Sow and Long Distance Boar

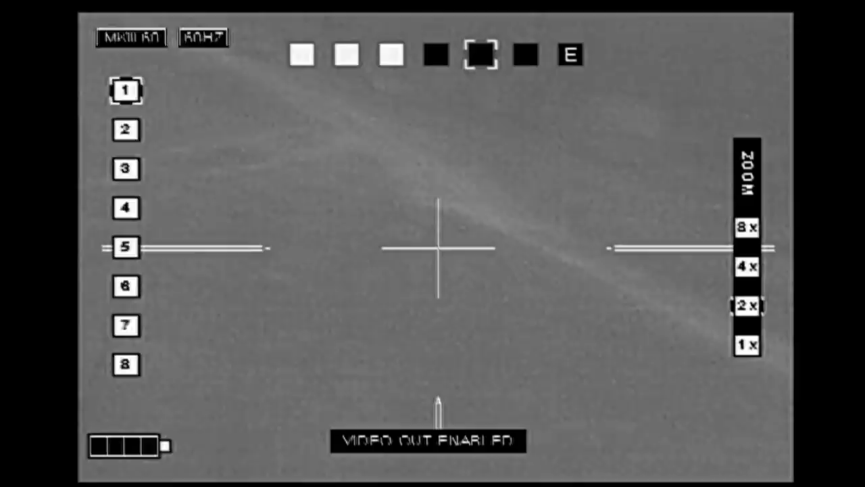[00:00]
Carpe Seuss, went hunting with Dustin, Matt, and Dave up in North Texas,
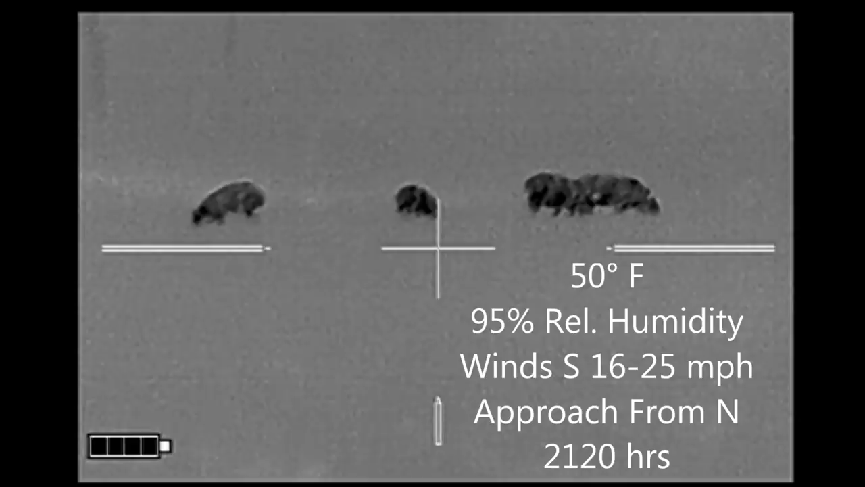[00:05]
spied these hogs from across the pasture and approached within about 170 yards right there,
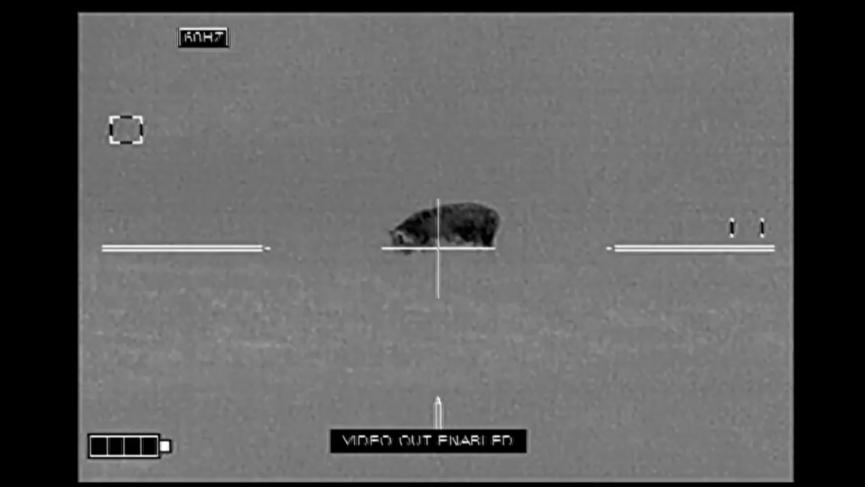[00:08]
still a little too far away,
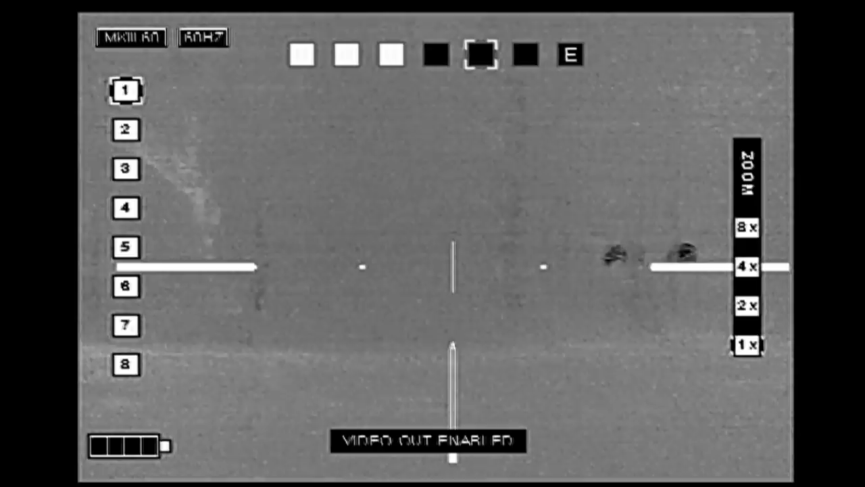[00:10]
so we made two more advances on them, and now we're at about 125 yards. So I get steadied up on the sticks, I listed the gear that we're using, it's going to scroll on the left hand side.
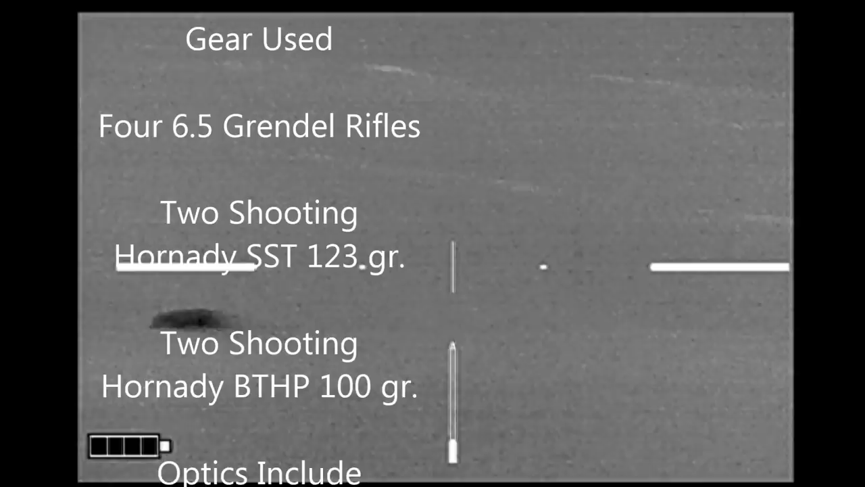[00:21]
There were four pigs originally, at this point I'm only seeing three, I'm on the far right hand side of the line,
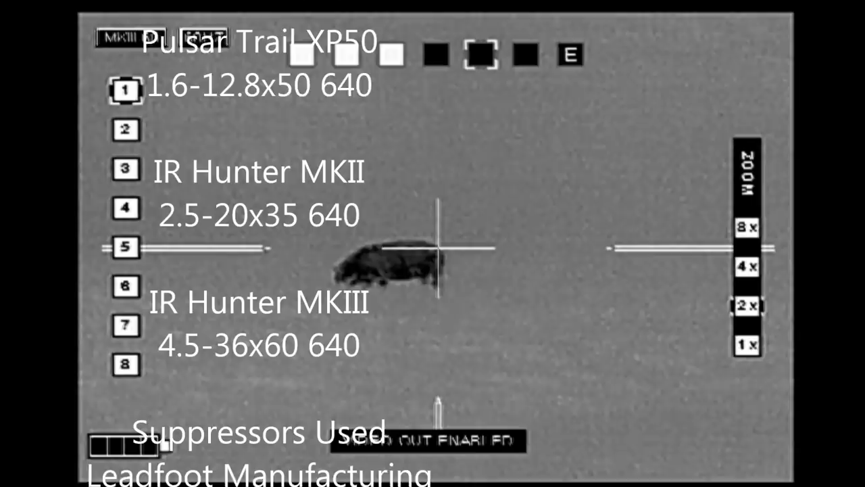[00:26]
so I'm supposed to be lining up on the far right pig, which is what I think I'm doing here.
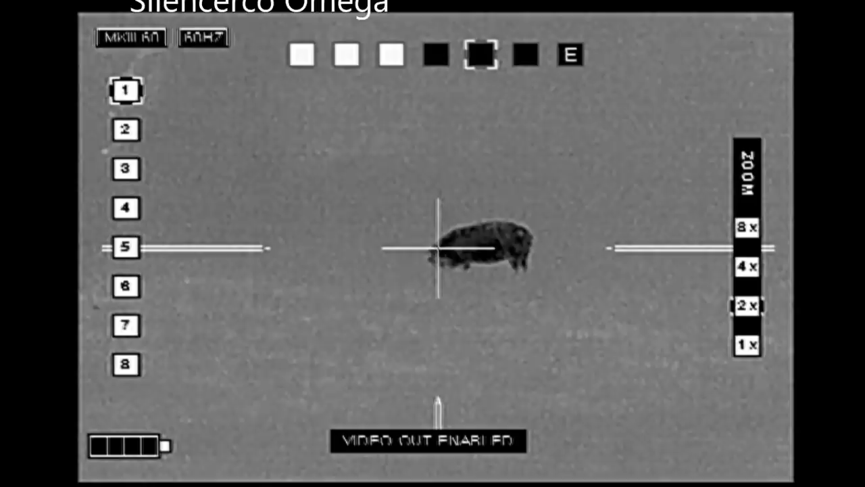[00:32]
Matt has one in the middle, Dustin has one on the far left, and if the fourth pig comes out from behind a tree, Dave's going to shoot it.
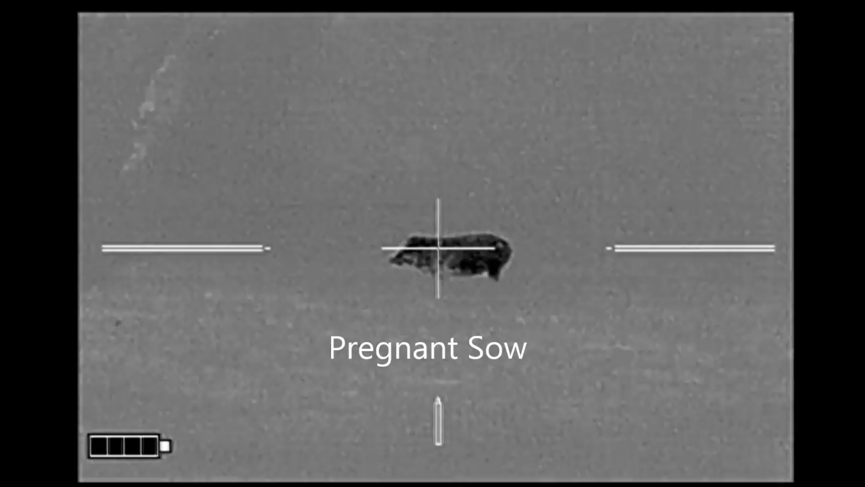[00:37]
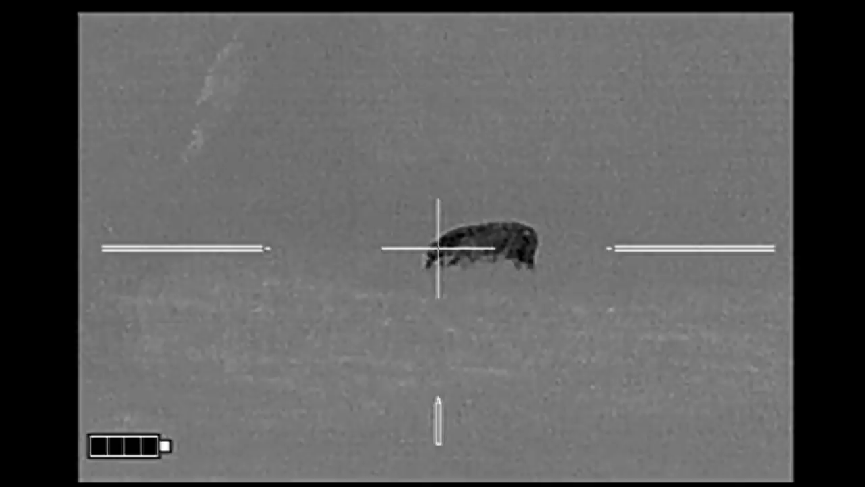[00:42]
At this point the wind is proving to be quite a challenge, even so we're ready. As I've lined up on the wrong pig, I'm helping Matt shoot his pig.
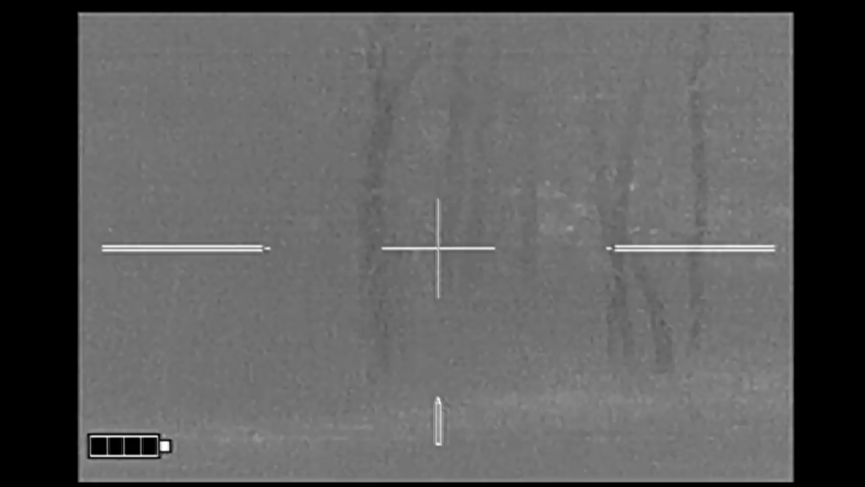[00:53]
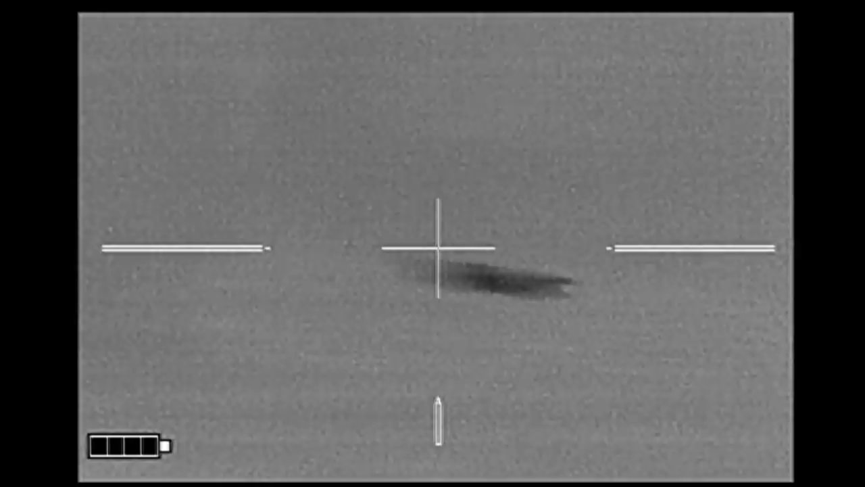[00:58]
Then Dave says something here about a pig running by, and that shot goes low. And I figure we're about done and call safe.
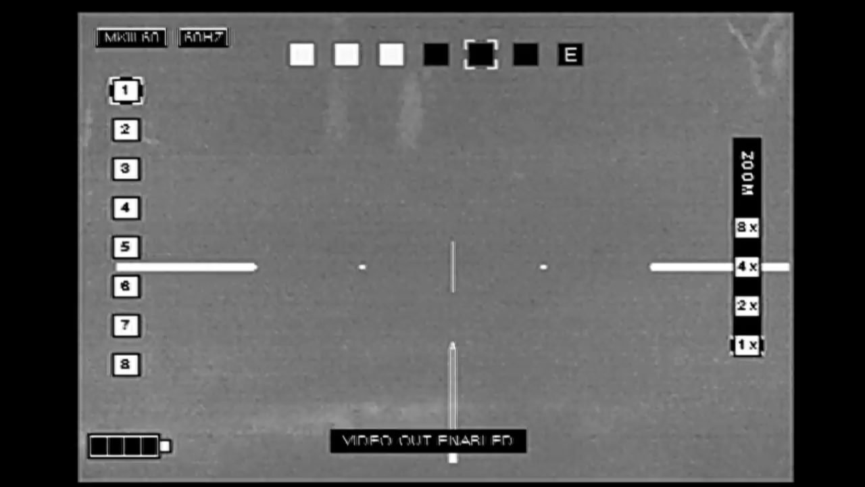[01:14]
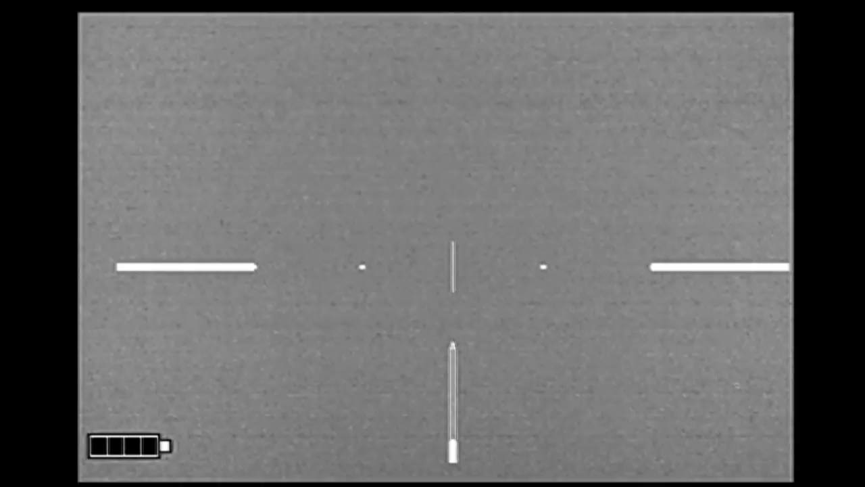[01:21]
Here Dave is referring to a pig that's way up on the hill, it's behind some trees at this point, and my first scan, I don't notice it back in the woods.
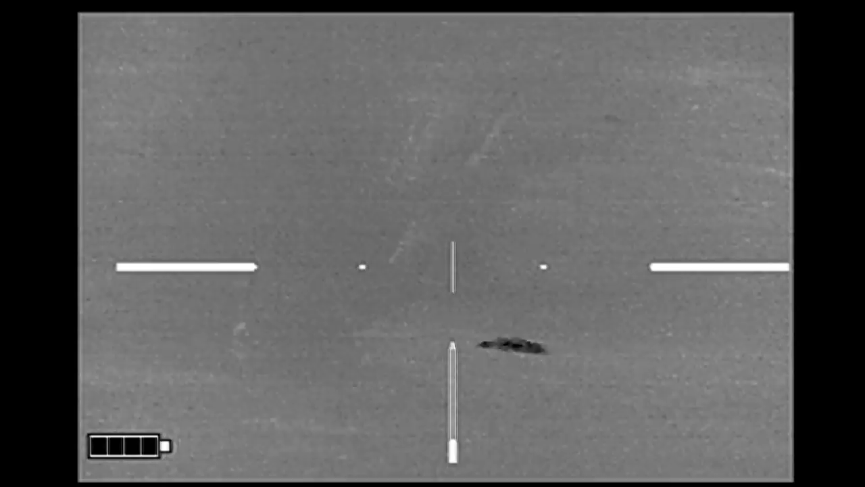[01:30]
Dave directs me more onto the target, tell me where it is, and I spot it there. Yeah, in this wind.
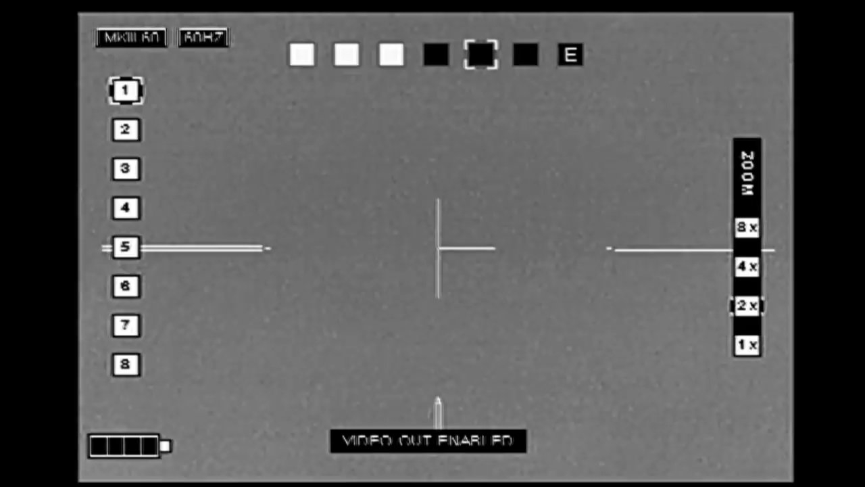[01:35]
As it turns out, this is actually Dustin's hog, it's wounded at this point, and trying to make a getaway.
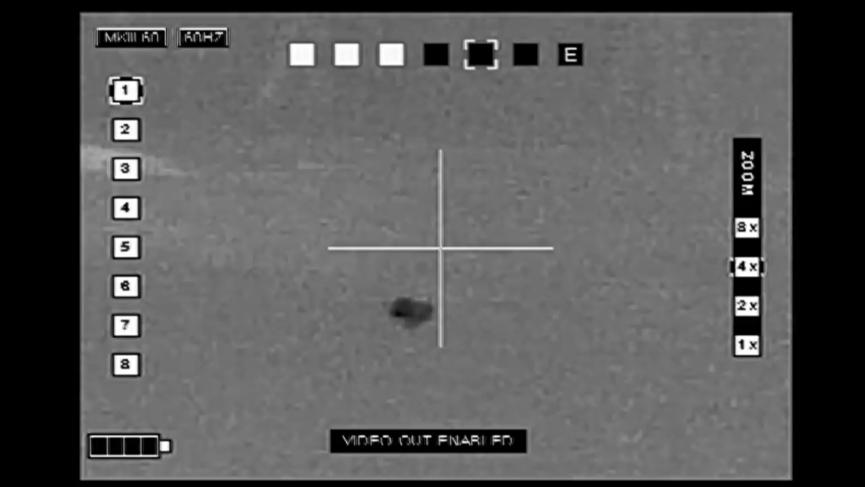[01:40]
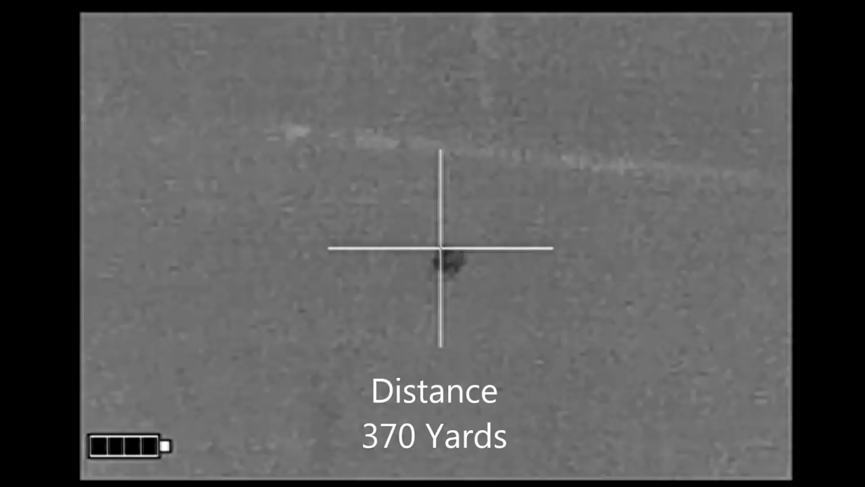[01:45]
And his forward motion has ceased. He's up. Great,